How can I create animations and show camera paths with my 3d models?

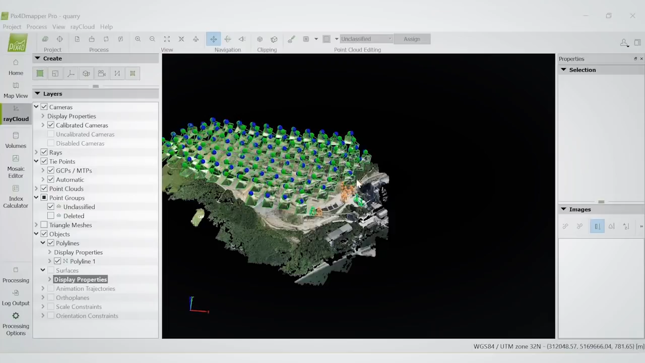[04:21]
So this is another really cool example of how to essentially use PIX4D over something like Photoscan
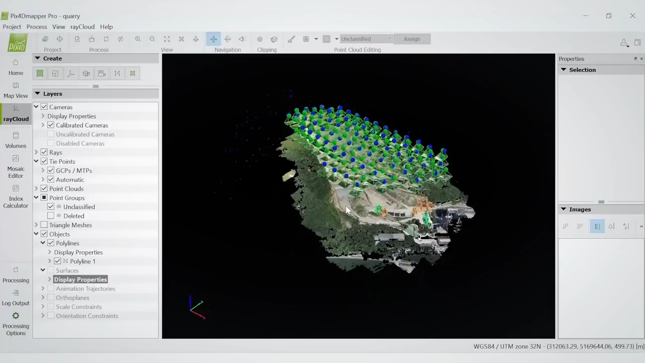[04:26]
where you can create these essential waypoints and camera paths inside of PIX4D.
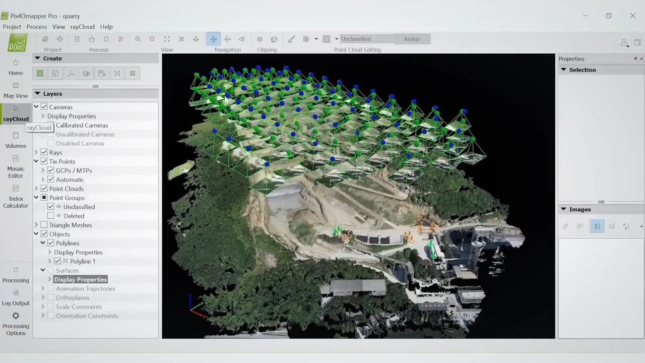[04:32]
Now, I would recommend when you're doing this, you have everything closed on your computer. You're not running even Chrome in the background because your computer's speed and its ability to
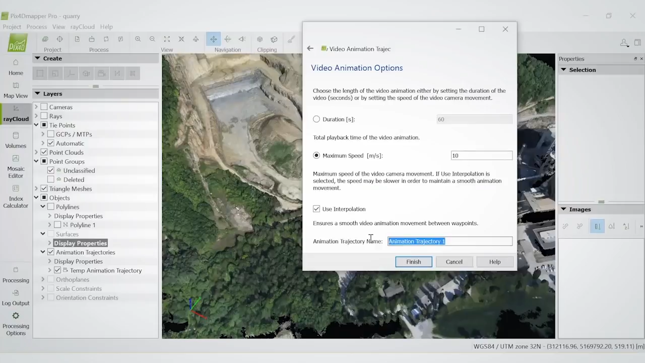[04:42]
handle these models and maps is really going to determine how smooth the camera paths are going to be. So what I'm going to do is I'm going to share this link for you guys.
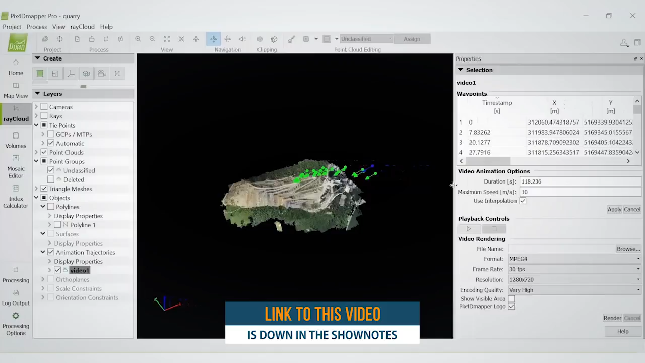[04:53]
I'm going to give it to Rob right now so that he has it.
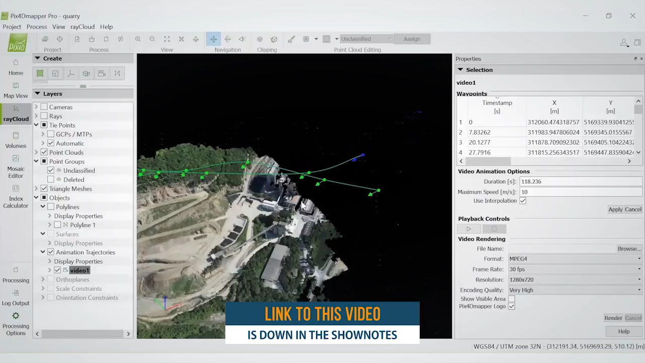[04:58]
PIX4D camera paths. And this video is going to give you a step-by-step instruction of exactly how to do camera path motion so that you can actually showcase to people looking at your camera paths.
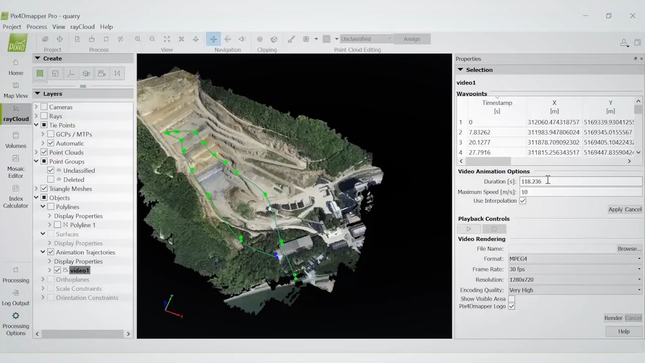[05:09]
So here they go in and voila, we create some camera paths to actually look at our model in various cool ways.